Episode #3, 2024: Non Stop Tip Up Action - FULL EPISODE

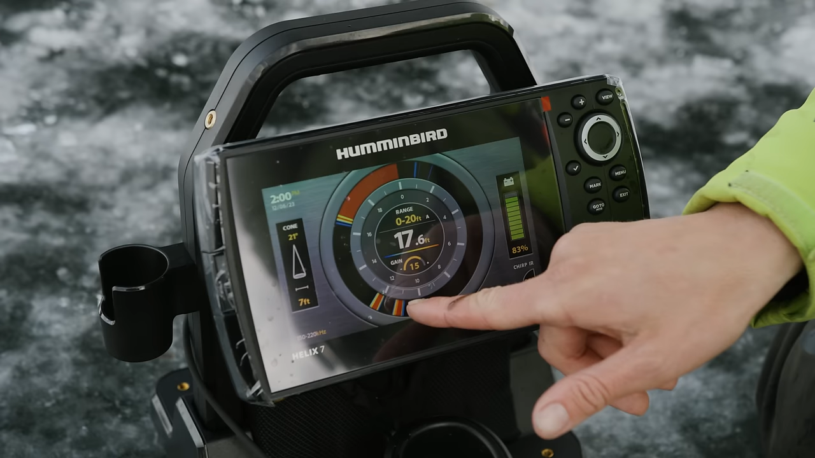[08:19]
On screen: depth 17.6 ft
So let's let her go down there and you can see it going down on the screen. Yep.
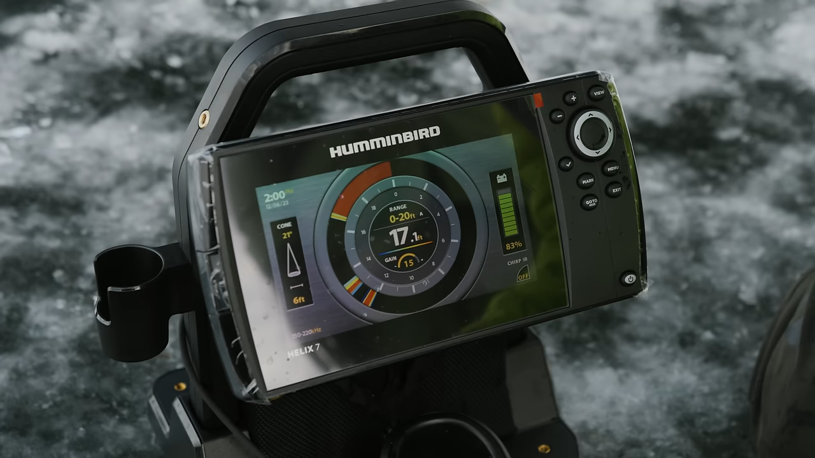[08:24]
On screen: depth 17.1 ft
And that is going to be... Right about there is my marker. Okay.
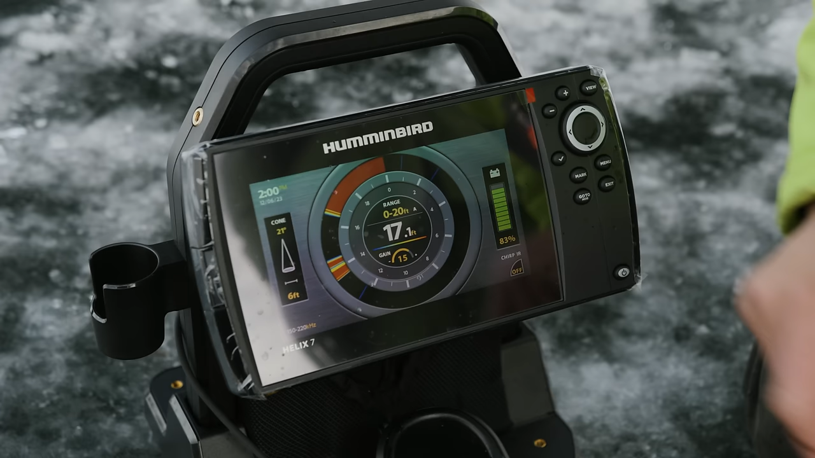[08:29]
On screen: depth 17.1 ft
And it set at the perfect depth as it is. It's about one foot off the weeds. And you can see it on your locator and you're exactly right.